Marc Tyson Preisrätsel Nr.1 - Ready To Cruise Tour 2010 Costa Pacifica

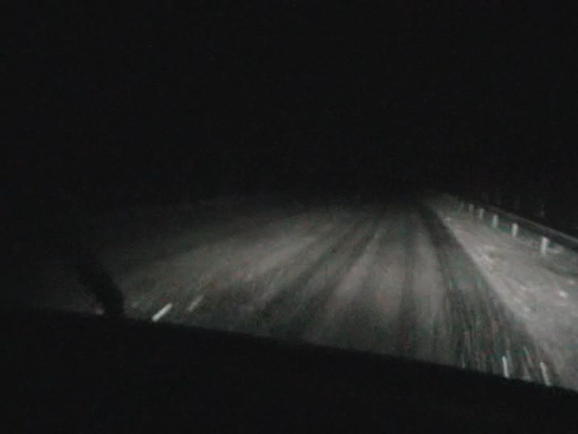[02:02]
Jawohl. Ich denke, du kannst jetzt mal aufhören mit dem Schnee draußen. Die Hände sind jetzt im Kasten. Wir sind nur noch 20 Kilometer bis zum Pass.